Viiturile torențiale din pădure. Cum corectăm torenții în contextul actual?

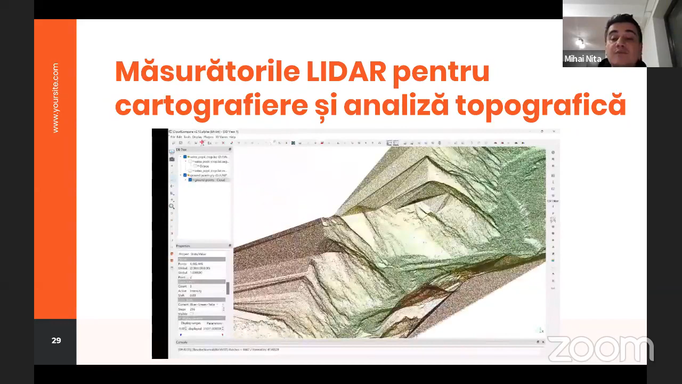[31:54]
are 1,3 km și față de clasic avem mult mai multe informații și putem realiza mult mai multe produse care să ne ajute să luăm o decizie mult mai bună în ceea ce privește amplasarea lucrărilor.
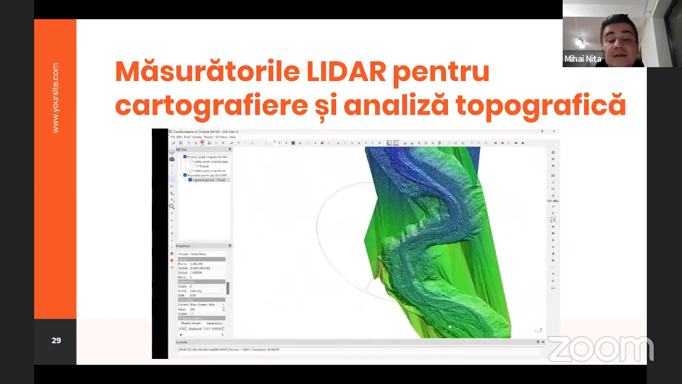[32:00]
Vedem aici o modelare a direcțiilor de scurgere și a anumitor elemente, cum ar fi factorul LS, și vedem cât de fin putem să realizăm aceste măsurători, care cu siguranță vor aduce
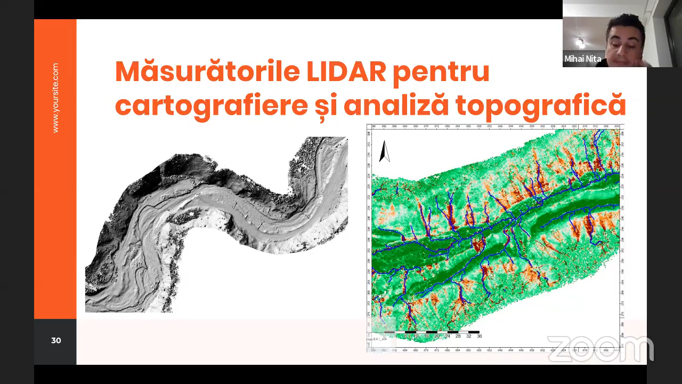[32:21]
un plus valoare și o viteză, mai ales în sinuloasă, unde avem nevoie de mai multă viteză în partea de proiectare. Inclusiv în partea de monitorizare, pe care o putem face cu simplu telefon. Aici avem baraje scanate cu telefonul în care producem nori de puncte și
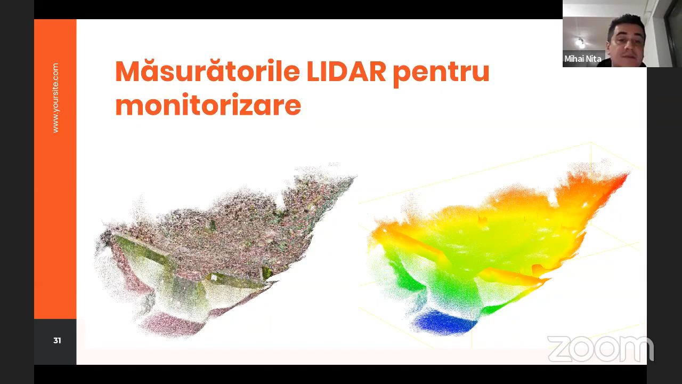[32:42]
în care putem să vedem cum anume evoluează atrisamentul sau dacă construcția hidrotehnică suferă anumite deplasări.
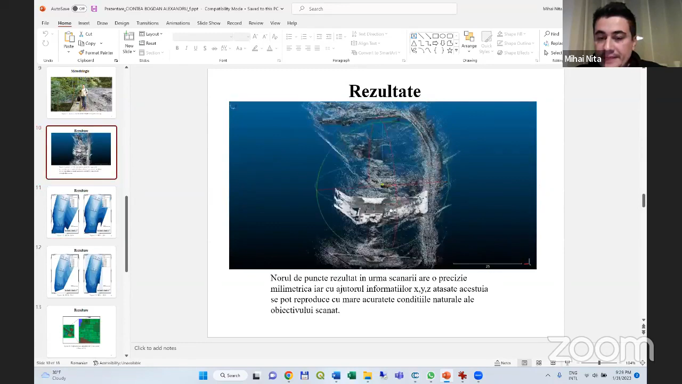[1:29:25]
Deci aici avem Valea Vidaș, care este scanată succesiv.
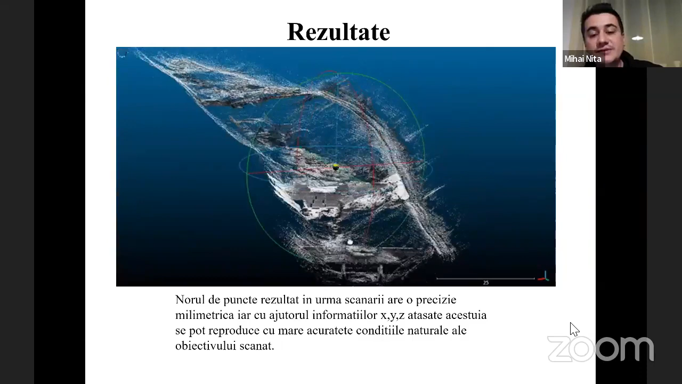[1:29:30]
Valea Vidaș are și un aspect interesant.